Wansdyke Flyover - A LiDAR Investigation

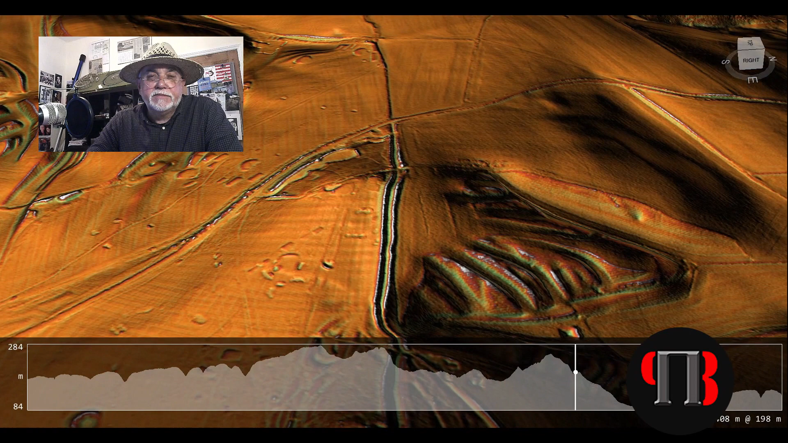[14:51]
We then go back to the river base and a very straight dyke which nowadays is called a Roman road which